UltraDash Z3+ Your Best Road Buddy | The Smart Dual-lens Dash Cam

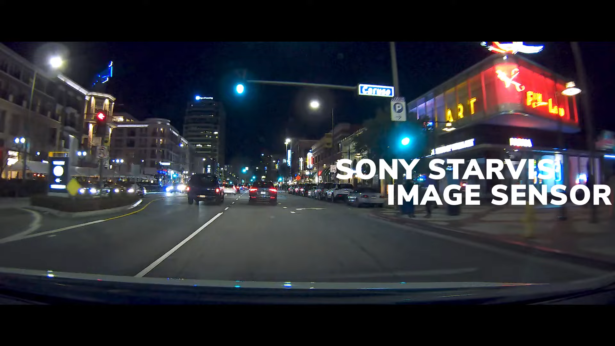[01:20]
Sony Starvis sensors offer high dynamic range function automatically and adjust the sensitivity in low-light environments to provide clear, high-quality videos regardless of the time of day.